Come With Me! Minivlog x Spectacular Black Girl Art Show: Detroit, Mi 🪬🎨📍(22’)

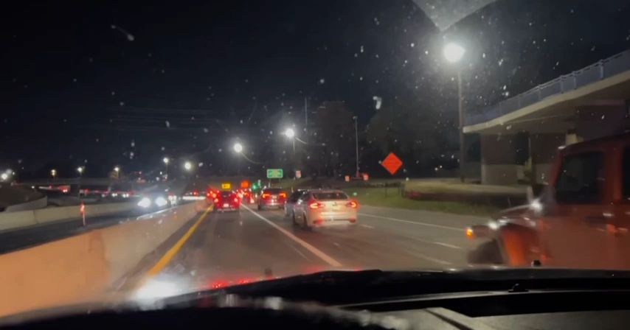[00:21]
A little bumper-to-bumper, you know, you know. So, yeah, I'm going to just get back to y'all when I get to my room and get all checked in to the BNB, okay?
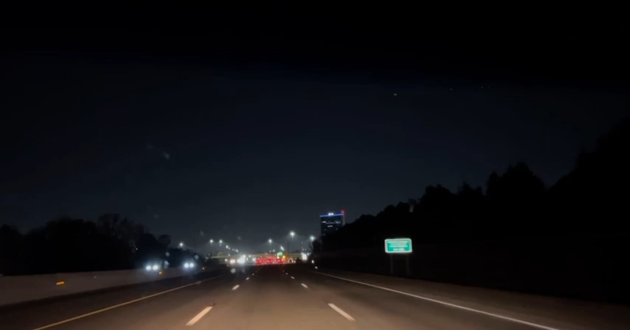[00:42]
And I think they say when you see PNC bank, that's how you know that you be in the community. So, yeah, I'm almost there. Hopefully, y'all can get a car wash tomorrow, y'all, because this is not too bad on this dirty window. But they're going to PNC bank milled it right there, you know.